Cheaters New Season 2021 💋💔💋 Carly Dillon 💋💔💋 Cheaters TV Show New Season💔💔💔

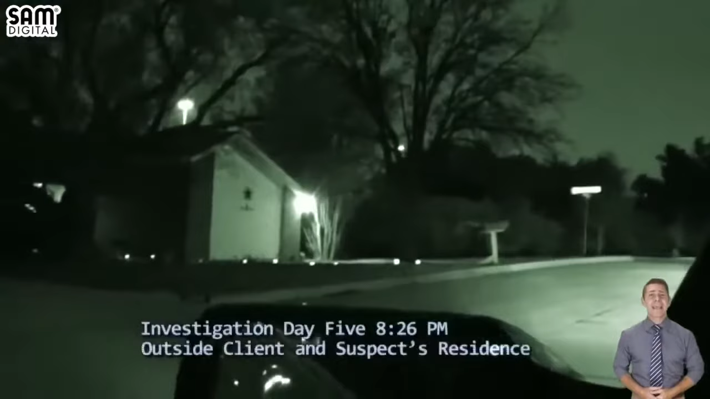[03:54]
Long after dark, the suspect makes her move. Hale gets into her car and takes off.
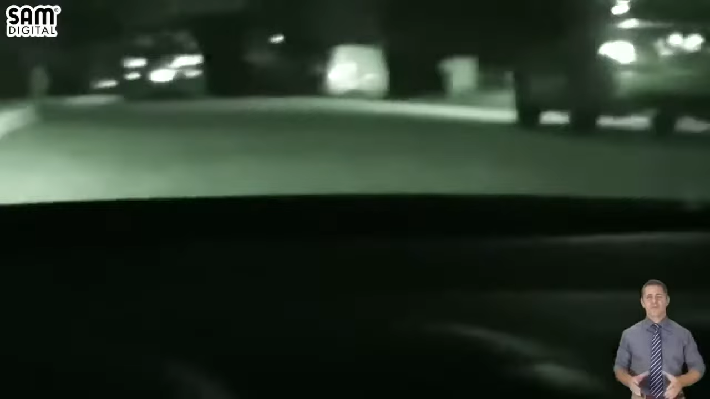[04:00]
The suspect drives across town and arrives back at the store seen previously. Hale's waiting companion, now identified only as Sean, gets into the car.